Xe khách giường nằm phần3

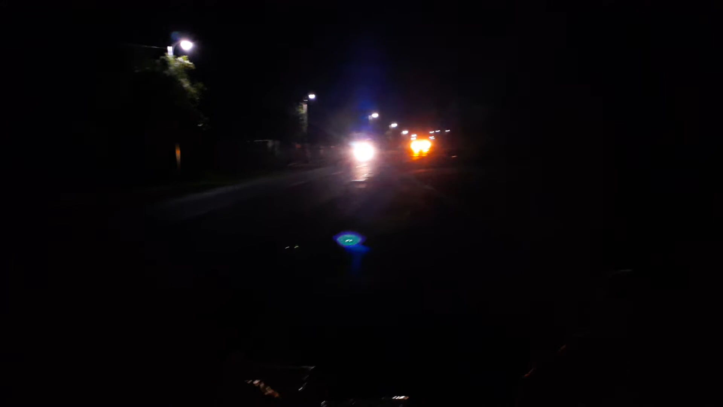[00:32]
Chiếc xe tải đang lên dốc nha mọi người Hãy subscribe cho kênh La La School Để không bỏ lỡ những video hấp dẫn